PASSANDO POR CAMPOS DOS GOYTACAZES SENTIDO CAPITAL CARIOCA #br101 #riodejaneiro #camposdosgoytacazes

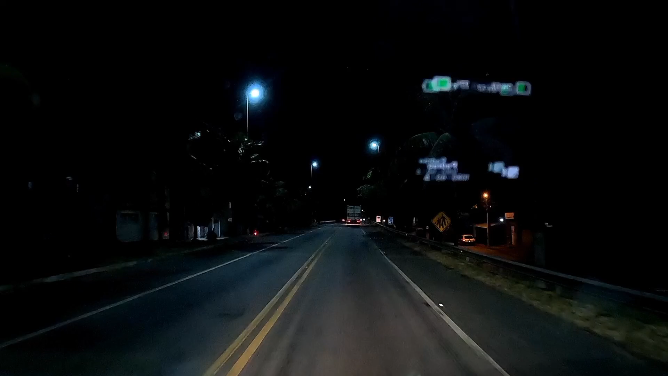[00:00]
Pessoal, vou fazer um vídeo bem rapidinho aqui pra vocês, o que que acontece? Estamos aqui em Campos dos Goitacazes, quilômetro 62,
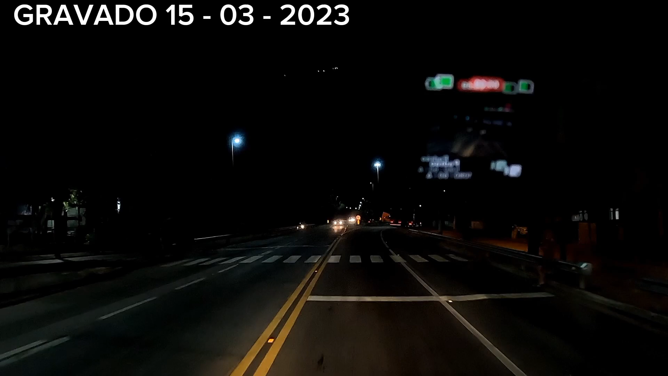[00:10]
62, o lado de cá é Guarulhos, né? Essa via que se desprende aqui, ó, tem gente que se confunde aqui, eu vi alguns comentários, então vou fazer apesar de estar de noite, vou fazer aqui pra vocês, tá bom? Aqui se desprende, vai passar por dentro desse bairro aqui, você que é de Campos aí,
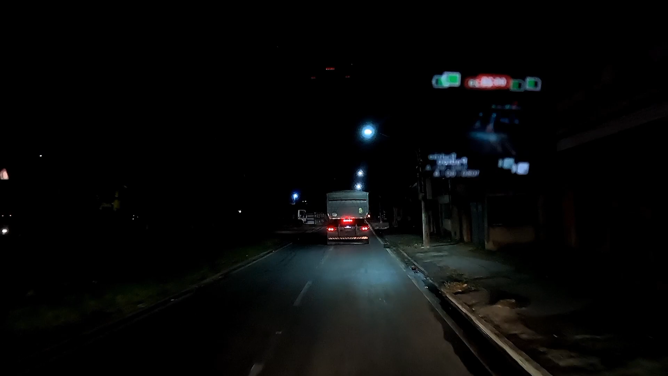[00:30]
que acompanha aqui o canal, quiser deixar o nome do bairro aqui, tá bom? Ficar mais explicadinho aqui pra quem não conhece. Então, ela se desprende aqui porque aqui vai duas, né? É a 356 e a BR-101. Antigamente, mas muito antigamente aí, as duas eram lá na ponte, lá, era mão em contramão, agora só é mão dupla,
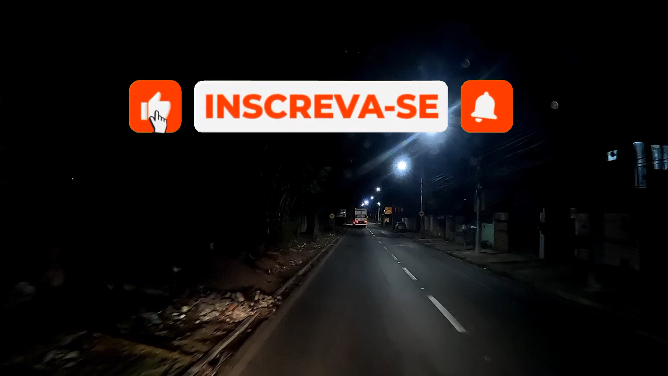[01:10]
tava largado aqui, ninguém passava, tá aí no canal, vocês podem observar, ali na frente era ali, ó, aqui as duas, BR-101 e a BR-356.
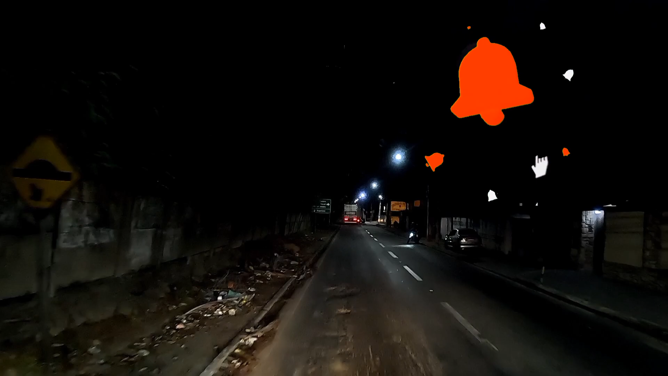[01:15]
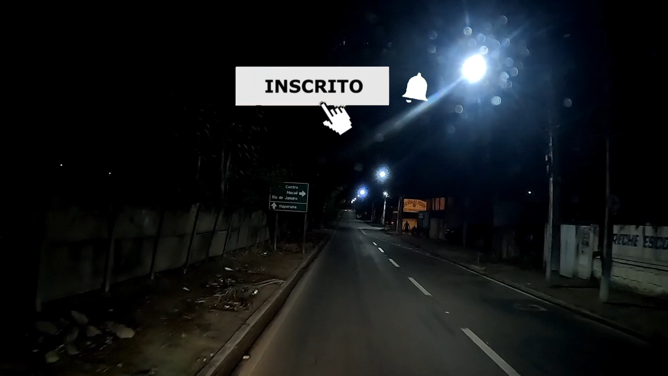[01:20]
Vai lá pra Itaperuna, Salai Mouraé, a placa aqui, ó, Itaperuna, aí Rio de Janeiro, Centro, Macaé.
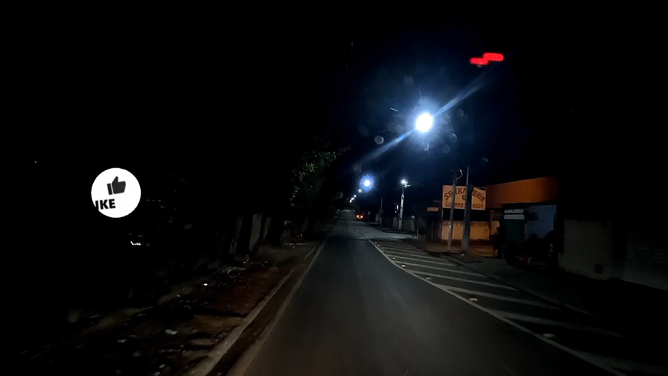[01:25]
Nós vamos entrar aqui, ó, se você seguir direto ali, você vai, sentido Itaperuna 356.
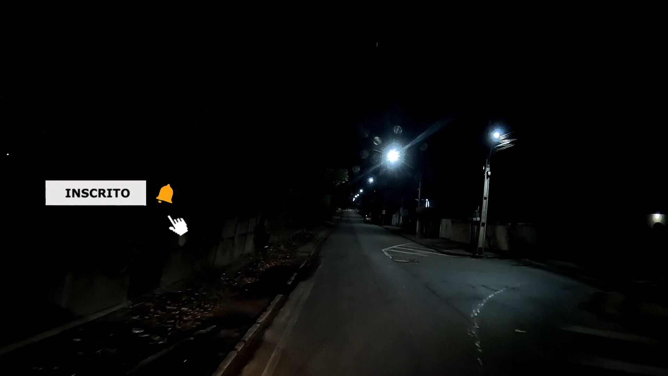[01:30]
Então, você entra aqui, se localiza ali, vai ter uma placa, tá bom?
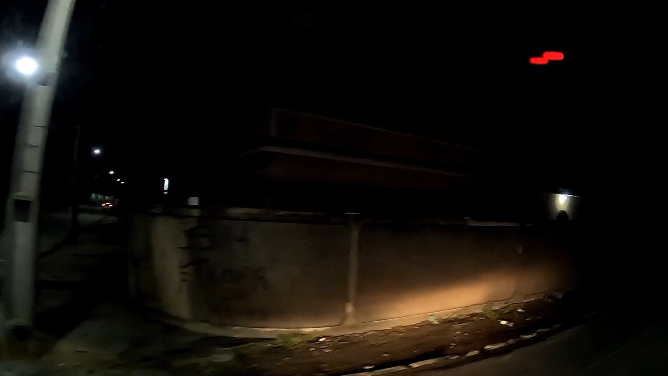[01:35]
Você que não conhece aqui, ó, que pediu, aí, apesar de estar de noite, eu creio que vai dar pra vocês verem, né?
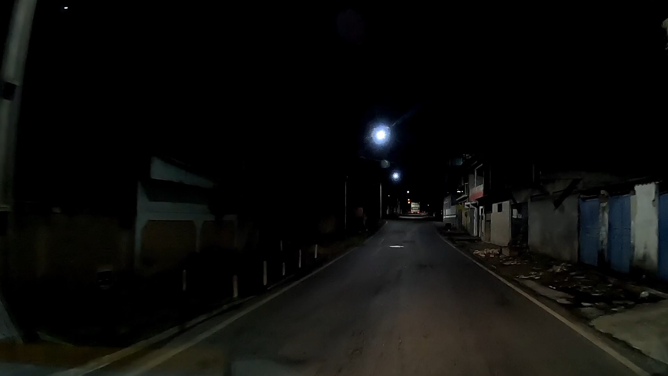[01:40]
Então, aí aqui, ó, não tem erro, vai até no final dela, tá vendo a carreira virando lá, ó? Vai virar lá, porque,
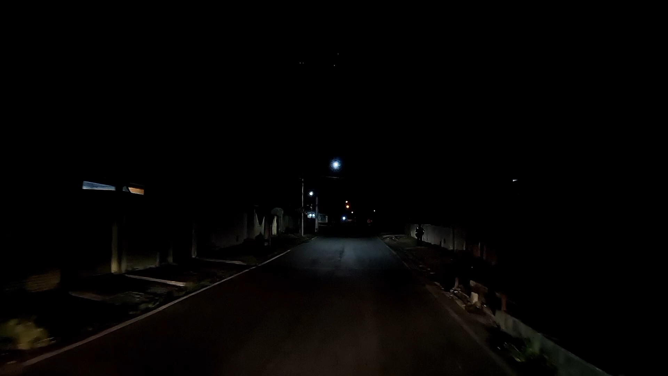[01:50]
às vezes, o GPS tá travando muito, quem usa muito o GPS de celular, tá travando muito, né? E chega numa hora dessa aqui que precisa, o GPS trava.
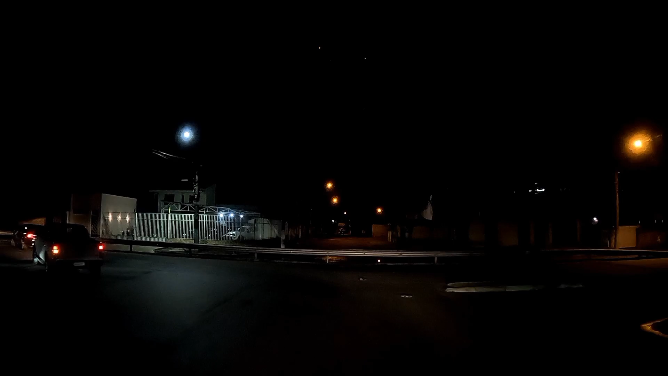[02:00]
Mas, enfim, as placas informam direitinho, até no final, virou esquerda, vai pegar a ponte. Essa ponte aqui também, ela vai passar por cima da 356, aquela que a gente deixou lá. Ou seja, ela vai seguir pra Itaperuna. Antes disso, ela vai passar em Cardoso, Moreira. Como é que é o nome do outro município? Acho que é Italva, né? É, isso mesmo. E vai seguir pra Itaperuna e, consequentemente, Mubri-Aé.
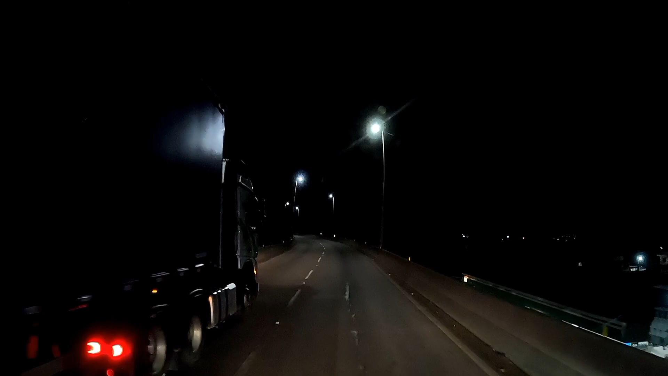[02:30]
Beleza? Aqui, ó, tô passando por cima dela aqui agora. Tô vendo ela lá, 356, lá embaixo. Então, aqui, logo lá na frente, ela se une de novo.
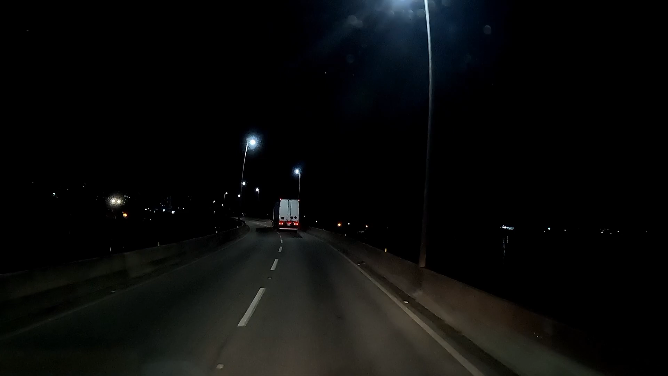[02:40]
Ela só se desprende. Então, a dúvida era essa aí. Por isso, o vídeo só desse trecho aqui, beleza? Tô indo no sentido do Rio de Janeiro aqui. Então, começamos a fazer o vídeo lá em Guaruz. Beleza? Tranquilo? Ah, rapaz, tem que deixar aqui o vídeo curtinho. Mas eu vou deixar aqui, ó. Pessoal, data de hoje. Hoje é 15 de março, 2023. 9 horas e 5 minutos. Estamos nós aqui passando por Campos dos Goitacazes.
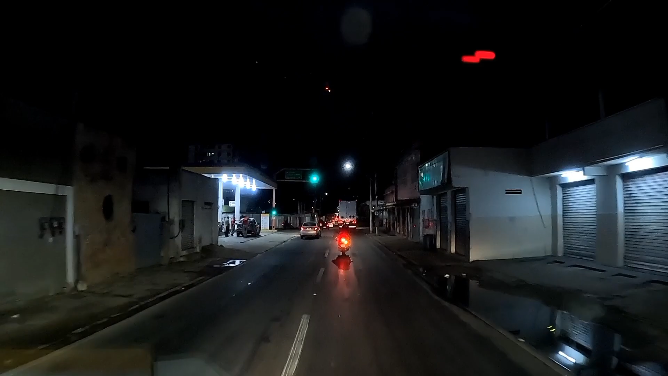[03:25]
É, a direita aqui vai pra São Fidelis. Olha aí, ó. Virou essa moto aí.
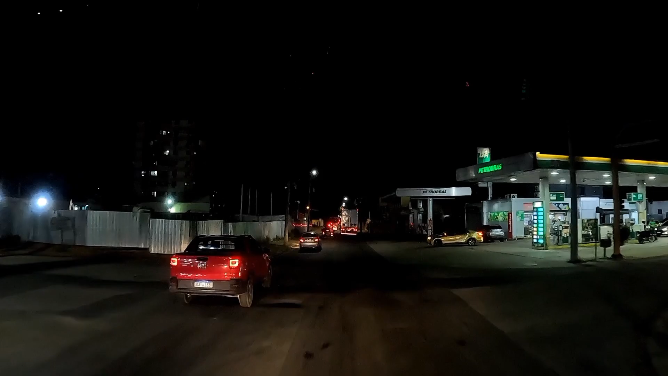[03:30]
Ok, pessoal? Então, aqui é sentido Rio de Janeiro. Você tá vindo Rio de Janeiro no sentido Espírito Santo. Não tem essa mudança, assim, brusca, igual essa daqui de direção. Então, lá vai ser só seguir normal. Ok? Logo aí na frente as duas se unem. É, deixa eu lembrar aqui, pessoal, que tem gente aniversariando hoje. É um aniversário de casamento. Não é isso?
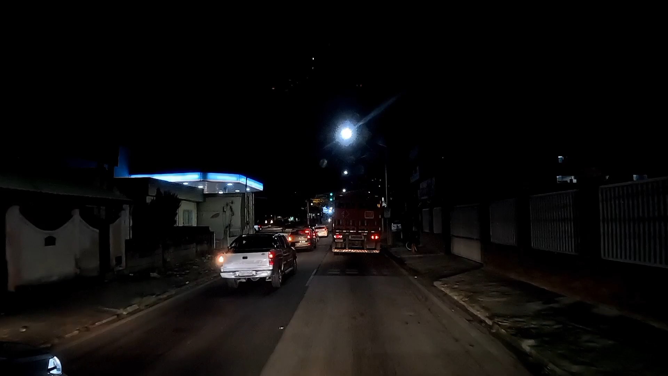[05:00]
38 anos de casado. Hoje, 15 de março, 2023. Agora, 9 horas e 8 minutos. Pessoal, aqui, ó. Agora volta, ó. Tá vendo? Agora volta, as duas se unem. Beleza? Então, essa...
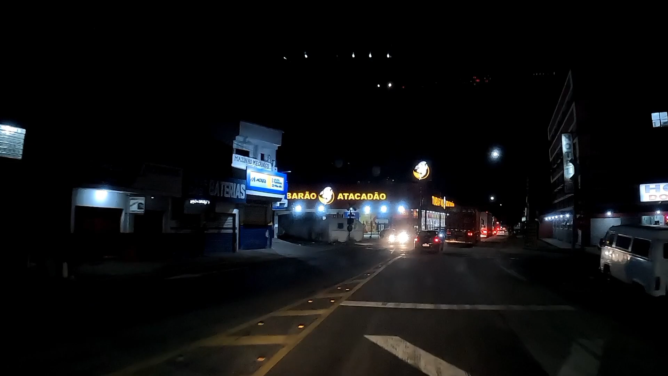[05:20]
Essa via aqui, ela se desprende só no sentido Rio de Janeiro, tá? Quem faz sentido, nós sentimos o Espírito Santo. De boa, não tem essa...